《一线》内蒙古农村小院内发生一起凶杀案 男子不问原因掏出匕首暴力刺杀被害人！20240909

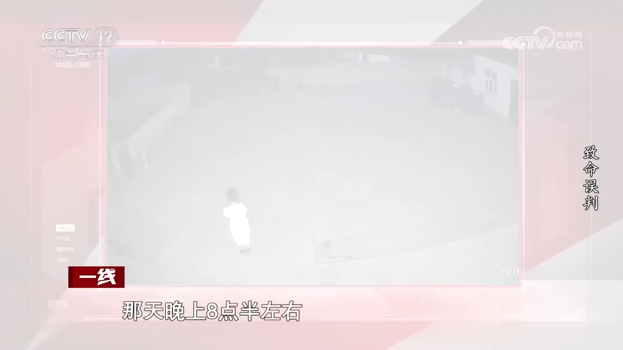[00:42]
那天晚上八点半左右院子里突然传出一个小女孩声嘶力竭的喊叫声